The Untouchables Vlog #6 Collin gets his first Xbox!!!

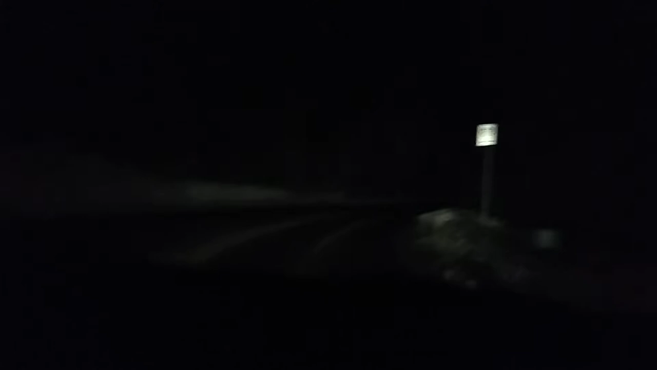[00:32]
And, uh, this is a momentous occasion, because I'm actually getting an Xbox 360 for the first time ever. I'd never had an Xbox One. I'd never had a 360. I've only ever played on someone else's. So, uh, we're going up this deep, dark road. This is cool.
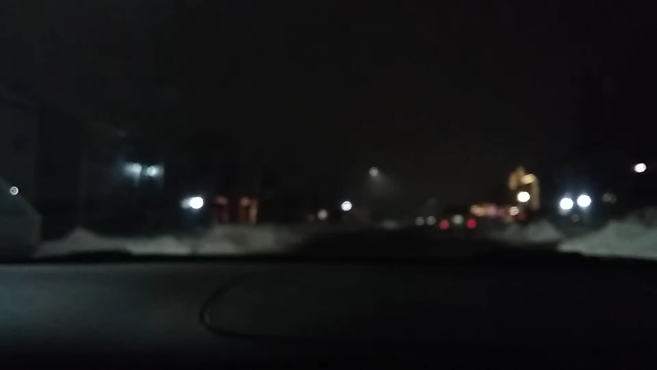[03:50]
This is like the Phoenix, Arizona version of the rich houses. This is almost like, uh... Rock Ridge. Reminds me of the movie Fright Night. Destination is on the right. And yeah, it's about a community in Arizona like this. And a vampire invades it and... ...slowly kills people. See you? It's in 2020.